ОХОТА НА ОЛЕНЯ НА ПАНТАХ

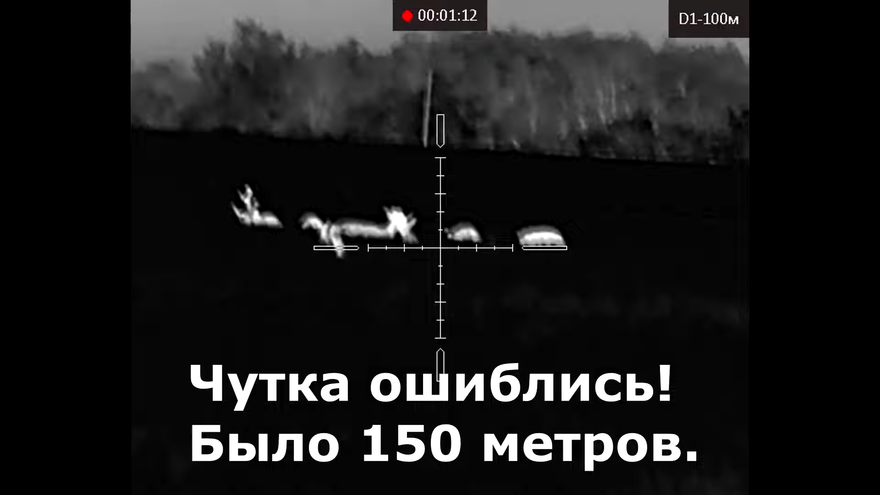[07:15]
Вот справа пошел, видишь, тоже хороший.
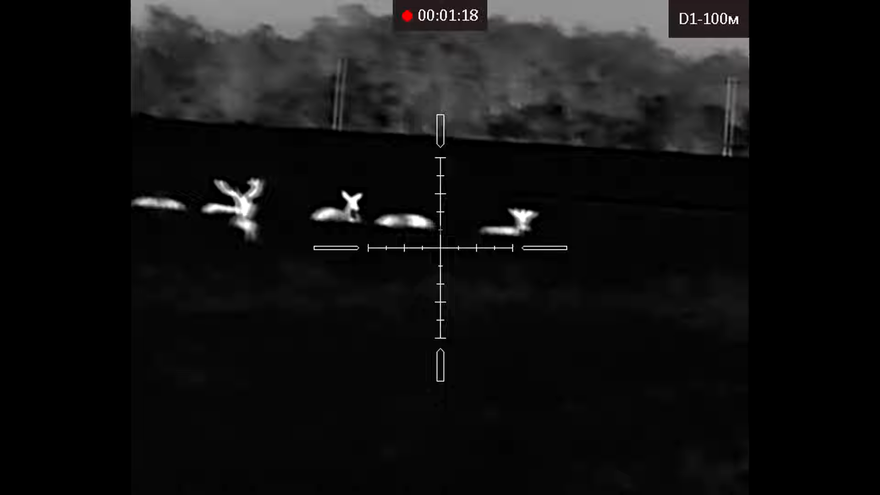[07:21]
Ну, не совсем большой, нет. Вот левый, видишь, сейчас большой.
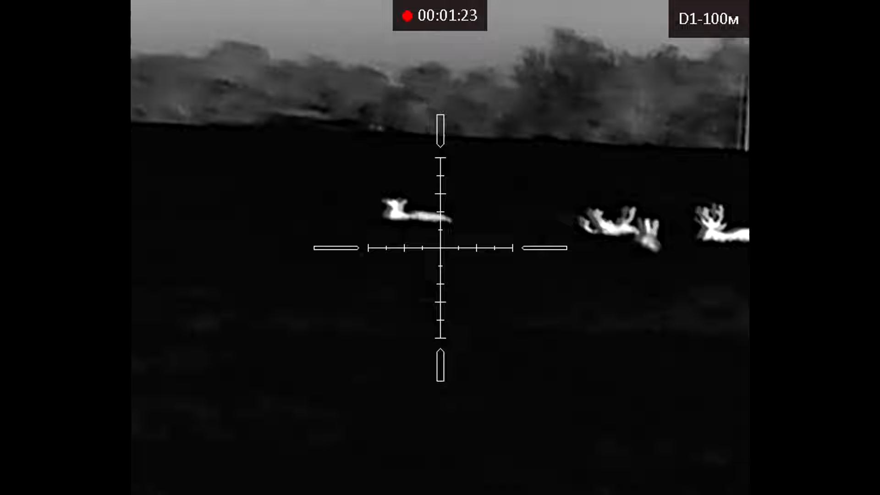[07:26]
Видишь? Посередине. Мне только обозначь, которую ты стрелять будешь, чтобы я понимал, за которым следить.
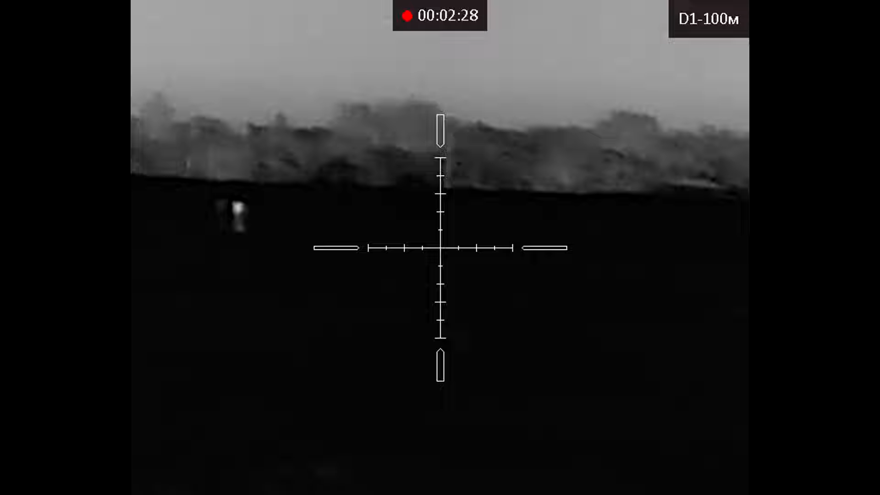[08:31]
Все не встает. Так, это все маленькие. Маленькие.
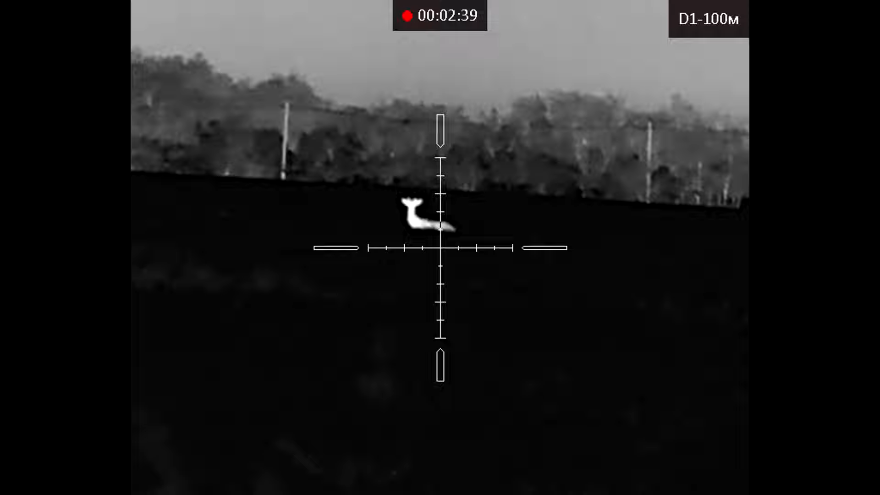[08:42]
Так, это встал. Маленький. Смотри, ты должен позвоночник был попасть. И стой, смотри здесь.
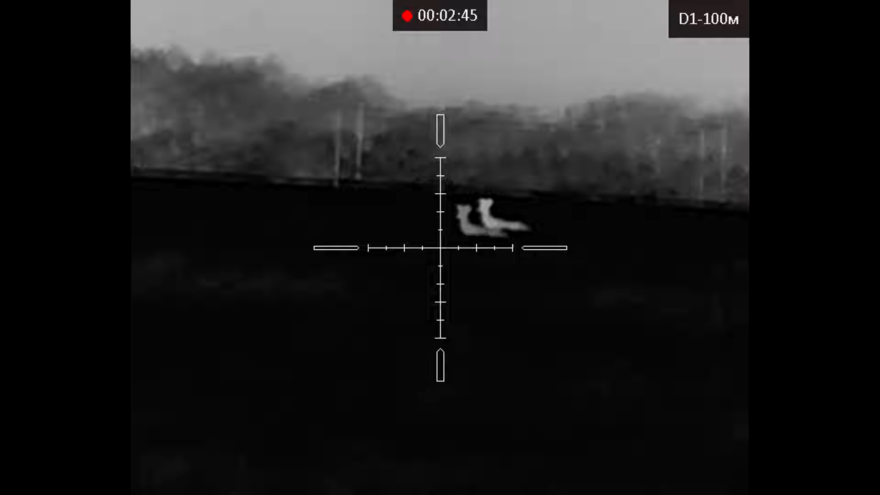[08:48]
Как бы это. Вот прям стой здесь, понял? И смотри, я сюда подъеду на машине, и отсюда пойдем искать фонарик.
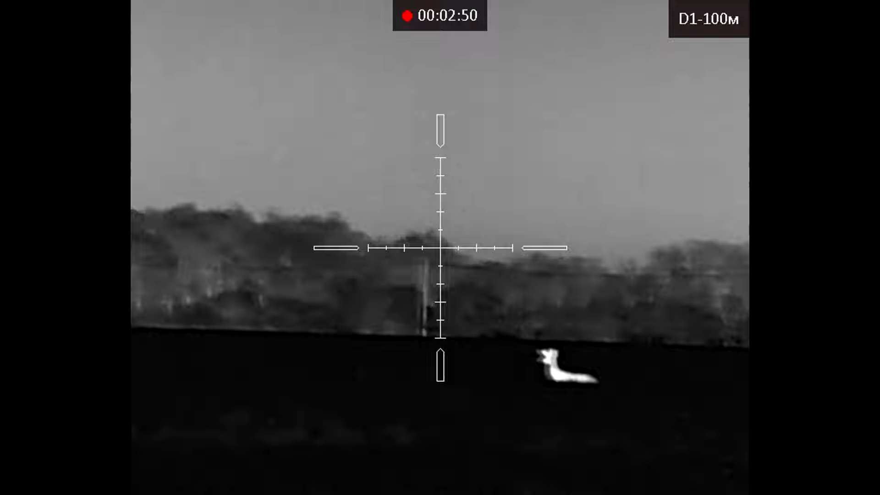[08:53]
Место то зафиксируй. Все, да, зафиксируй. Все, на этом месте. Сделали выстрел, рогач упал.